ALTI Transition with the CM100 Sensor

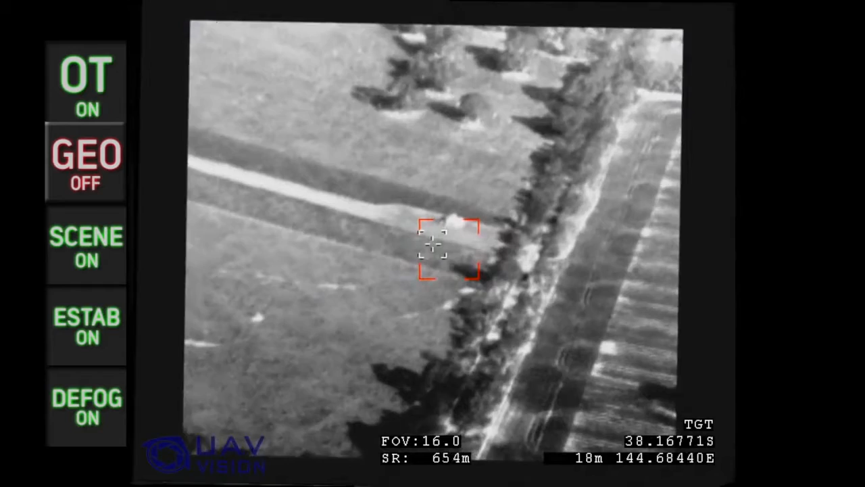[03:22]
An object is easily detected and positional information can be relayed.